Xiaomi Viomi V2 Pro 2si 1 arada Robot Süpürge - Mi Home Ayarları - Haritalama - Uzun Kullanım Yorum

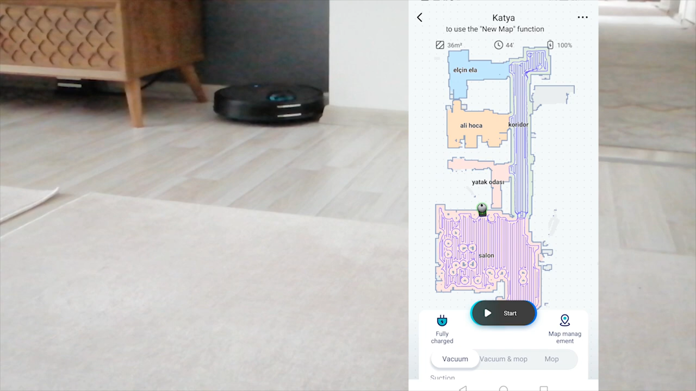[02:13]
Mesela şurada size göre sağ tarafta şöyle gri renkte bir böyle silik bir alan var. Orası bizim banyomuz. Banyonun orada arkadaşlar yaklaşık banyo kapısının girişinde 3-3,5 santimlik bir mermer olduğu için içeriye geçemedi.
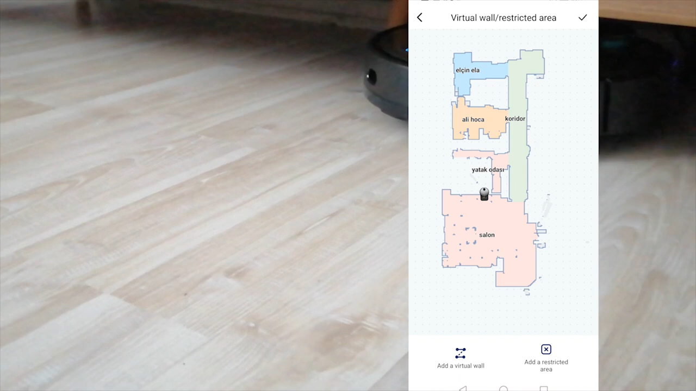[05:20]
Çocuk odasında genelde yerde böyle oyuncaklar vesaireler dağınık olduğu durumlarda o odayı süpürtmemeyi tercih ediyoruz. Ama şöyle odanın yarısına kadar süpürtüyoruz. Diğer oyuncakların dökülü olduğu bölüme bir sanal duvar çekiyoruz.
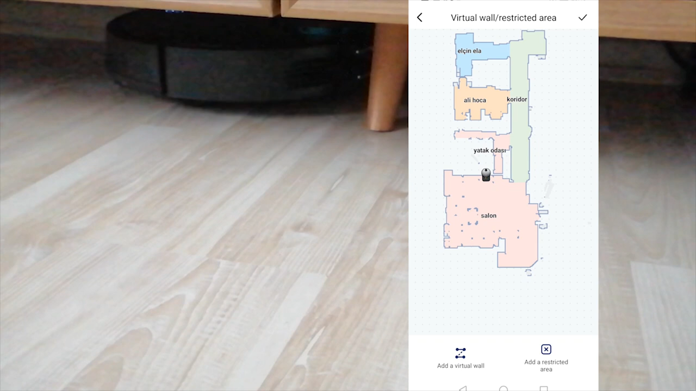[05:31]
Robot o kısmı geçmiyor. Restricted area ise arkadaşlar silmeyeceği ya da süpürmeyeceği bölgeleri belirliyoruz.
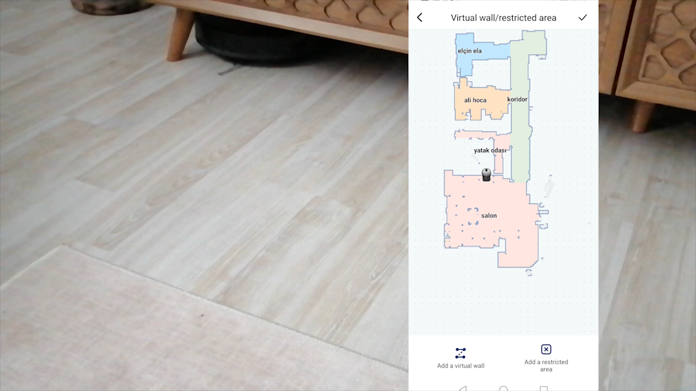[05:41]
Bu özellikle silme işleminde çok fazla işe yarıyor. Çünkü salonda belli yerlerde halılar var. Biz halıların üzerine robotun çıkıp su damlatmasını istemiyoruz.